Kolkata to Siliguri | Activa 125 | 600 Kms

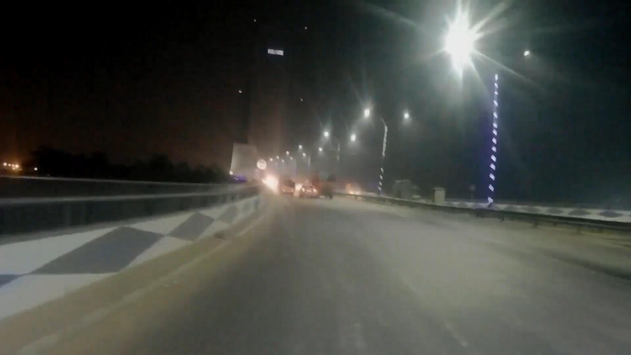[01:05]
मैं विद्यासागर सेतु क्रॉस करने ही वाला हूँ, आप लोग देख सकते हो।
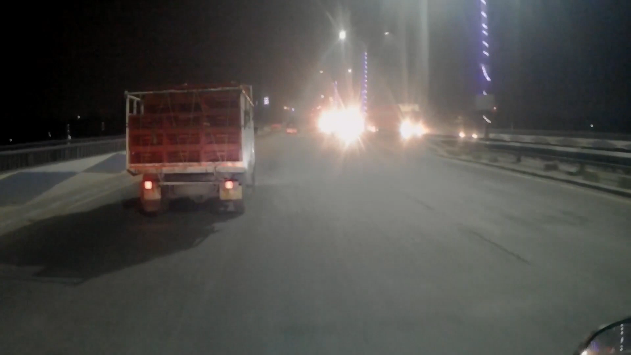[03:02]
ये रोड तो बिल्कुल भी अच्छा नहीं है, गाड़ी तो 30-40 के ऊपर चला ही नहीं पा रहा हूँ।
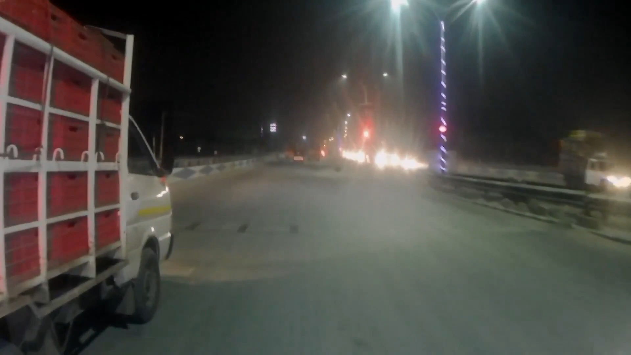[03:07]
आगे चलते हैं, दुर्गापुर एक्सप्रेस वे मिलने के बाद काफ़ी बढ़िया रोड मिलने वाला है।